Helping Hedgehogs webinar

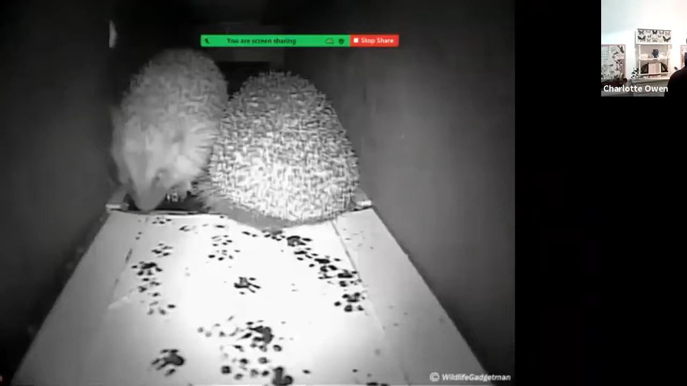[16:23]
So you end up with something like this. This has been filmed with a little trail camera. And you can see they're quite distinctive little handprint left behind. So that's a really good way of sort of surveying for hedgehogs.